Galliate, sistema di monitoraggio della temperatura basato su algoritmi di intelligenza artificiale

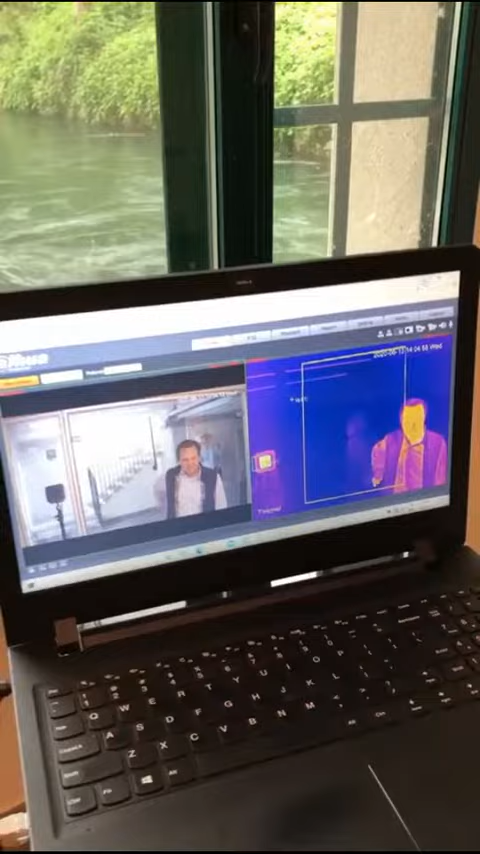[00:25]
La mia azienda ha sviluppato questo sistema per riconoscere se sono termiche sospette, soprattutto nell'antidrone. Abbiamo applicato questi algoritmi al corpo umano,